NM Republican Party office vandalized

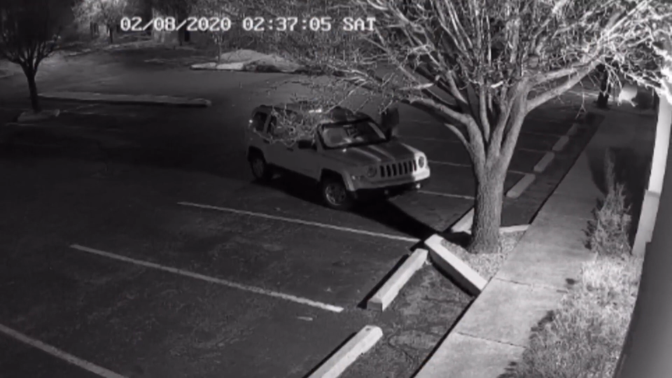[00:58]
He says early Saturday, the vandal spray-painted their headquarters located near I-25 and Paseo. They checked their cameras and they caught everything.